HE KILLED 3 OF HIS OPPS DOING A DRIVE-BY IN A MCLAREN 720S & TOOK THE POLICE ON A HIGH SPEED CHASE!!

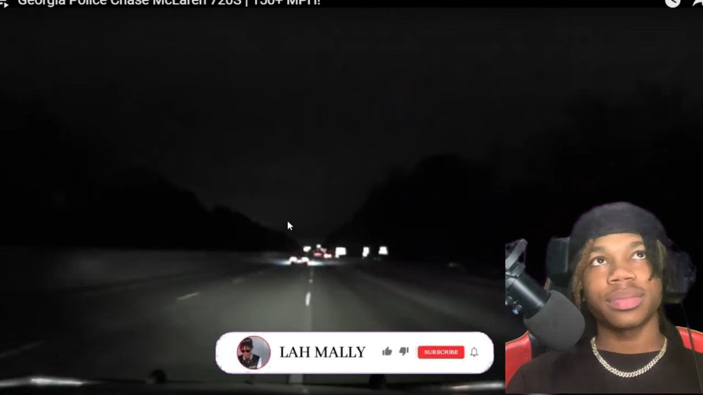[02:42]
Like, look, the man really trying to catch up with this man for real, and the man just cruising. Like, his car real, like, trying to catch this man. Think this car was smoked this dog.